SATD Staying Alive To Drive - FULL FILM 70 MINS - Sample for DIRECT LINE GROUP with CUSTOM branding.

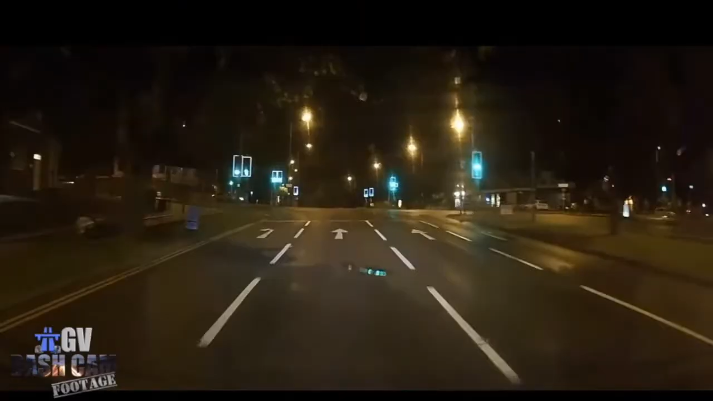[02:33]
it is not intended as a subtle message that they think you need help as a driver.
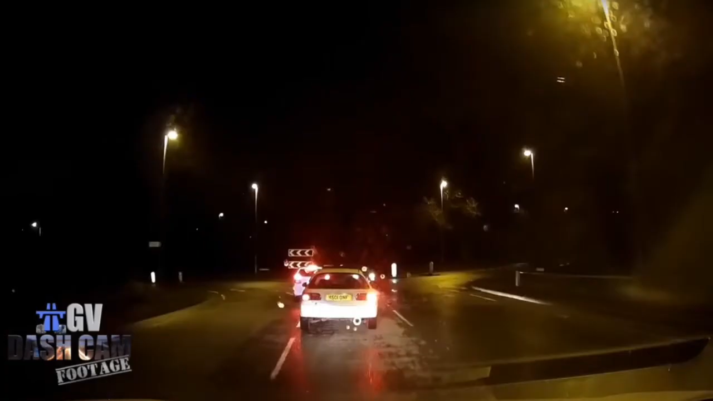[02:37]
It is because they care about your well-being and because there are many bad drivers on our roads.
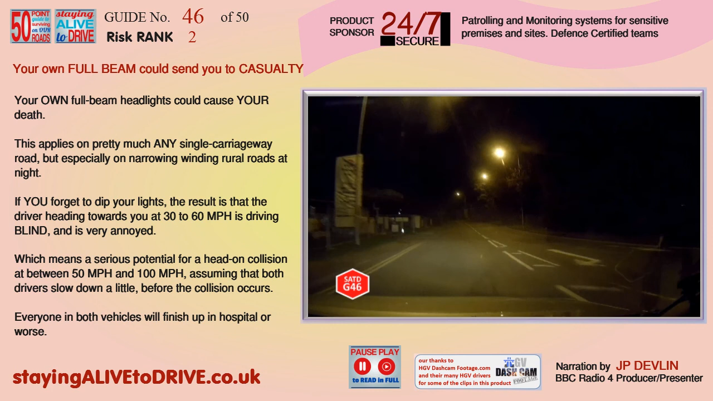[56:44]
Your own full beam could send you to casualty. Your own full beam headlights could cause your death.
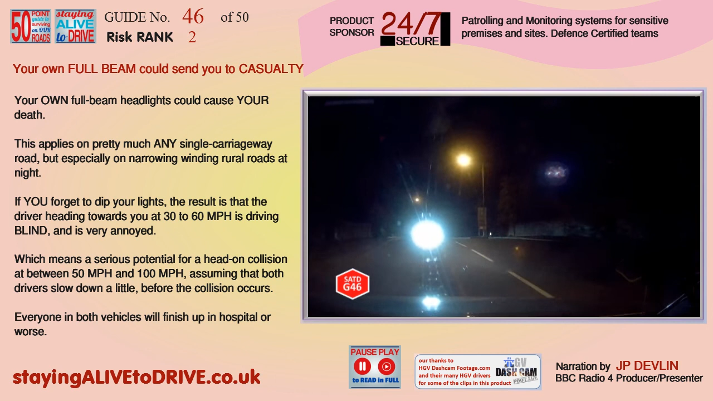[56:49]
This applies on pretty much any single carriageway road, but especially on narrowing, winding rural roads at night.
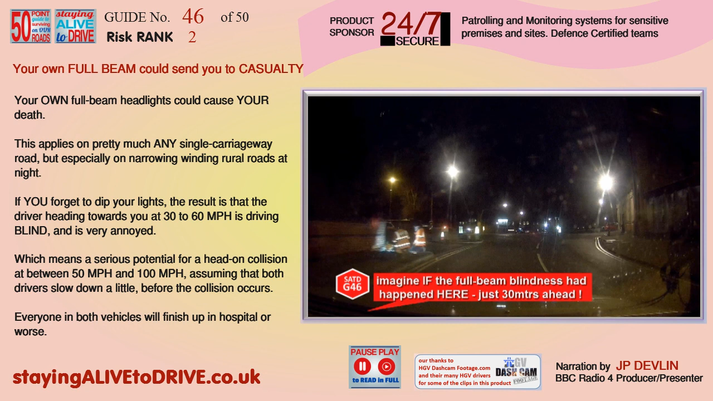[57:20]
driving blind and is very annoyed, which means a serious potential for a head-on collision at between 50 and 100 miles per hour, assuming that both drivers slow down a little before the collision occurs. Everyone in both vehicles will finish up in hospital or worse.
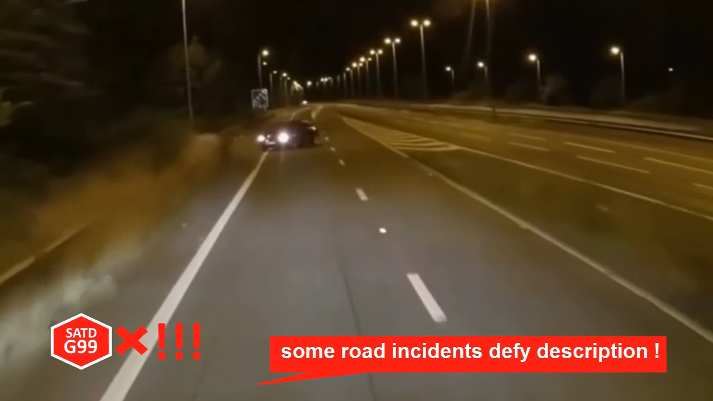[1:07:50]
The more you drive, the more likely you are to see some very strange maneuvers undertaken by some drivers.